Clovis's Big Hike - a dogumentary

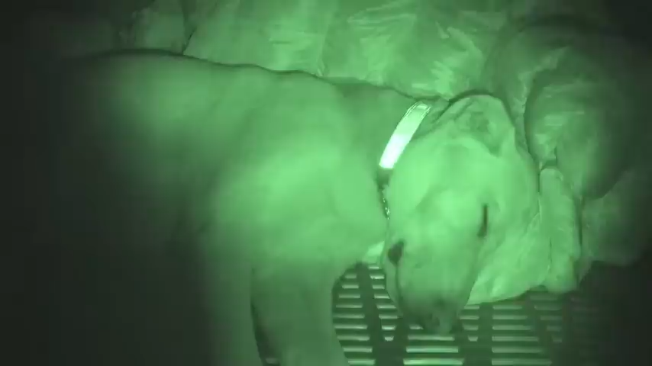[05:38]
so the question is is this a tired dog or a lazy dog it's one tired go this it's always so incredible to me because she's so tired at night but then by morning she's fine again